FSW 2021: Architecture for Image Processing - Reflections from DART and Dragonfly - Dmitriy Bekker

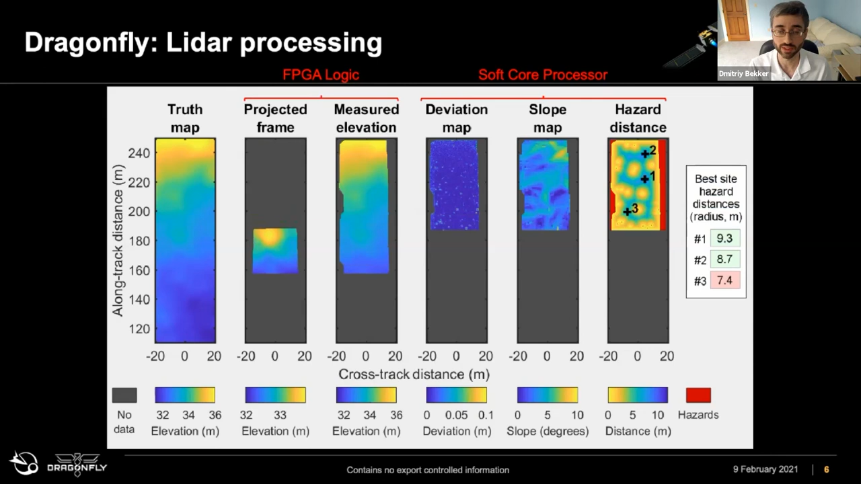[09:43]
That's a very image processing heavy application, and building of deviation maps, slope maps, and hazard distance, it's better suited for an embedded processor. And we include that in our design to help compute the hazard distance map. And this is all happening outside of the main flight software, offloading the main flight software, so it's able to run traditional things and other things that we need during the mission,
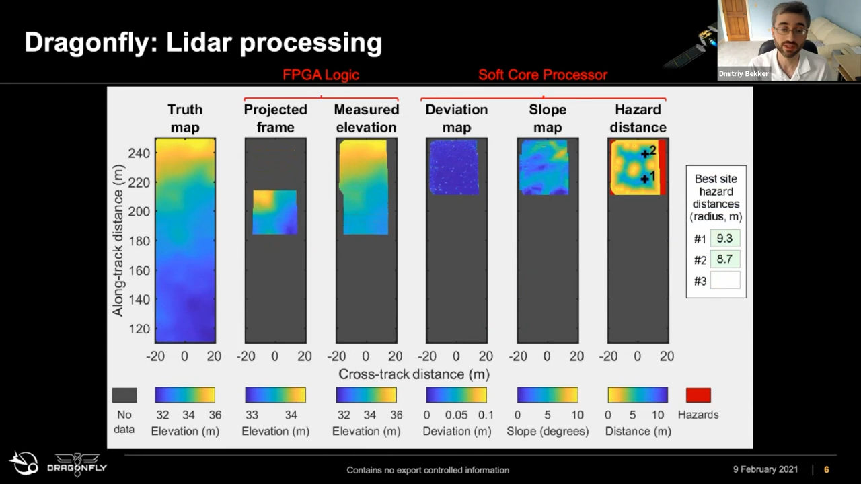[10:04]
such as GNC, autonomy, command and control, things like that. Next slide.